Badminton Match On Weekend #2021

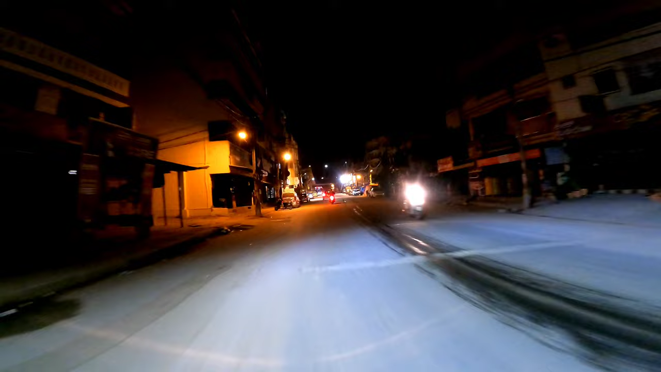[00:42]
तो मैं निकल गया हूँ और देखते हैं अपन कि सुबह 4 बजे कितनी भीड़ रहती है, कितनी ट्रैफिक रहती है बैंगलोर में।
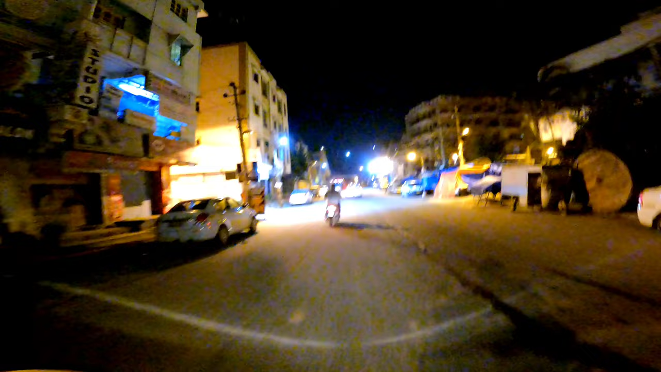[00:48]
तो अभी तो मैं घर से निकला हूँ, थोड़ा आगे चल के देखते हैं कि क्या हाल है।
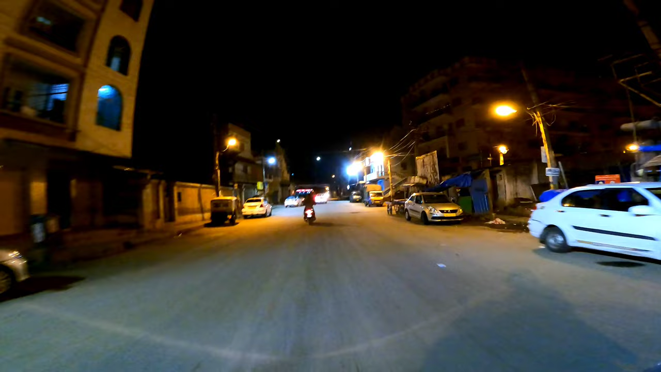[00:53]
अभी तो गिनी चुनी गाड़ियाँ दिख रही हैं, सामने दिख रहा है रिंग रोड,
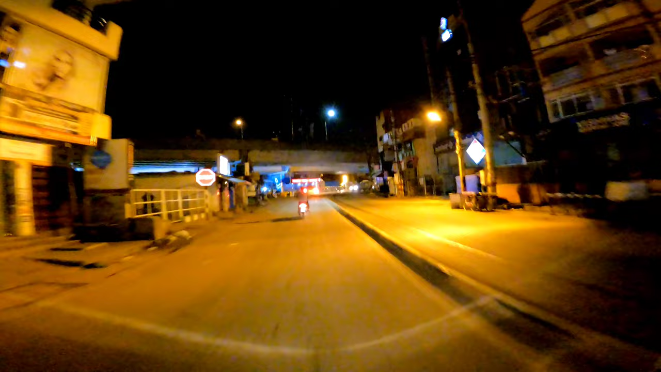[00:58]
और गाड़ी में पेट्रोल भी नहीं है तो अपने को पेट्रोल भी डलाना है।
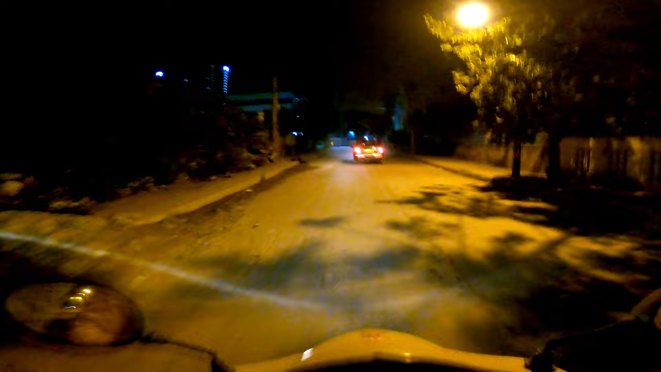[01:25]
भाई बेंगलोर के रस्तों पे इतने बड़े बड़े गड्ढे